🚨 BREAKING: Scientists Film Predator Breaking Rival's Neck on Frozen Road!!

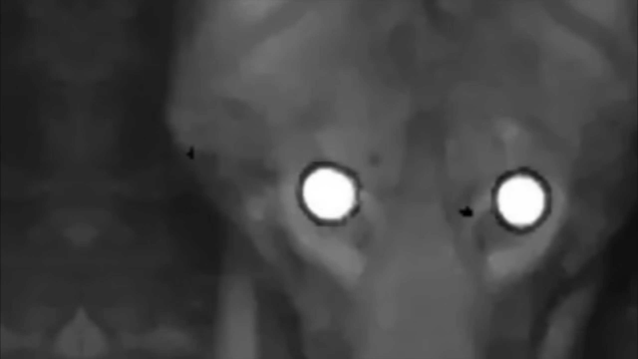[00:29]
One of them is a cunning canid that has colonized nearly the entire continent, known for its intelligence and adaptability.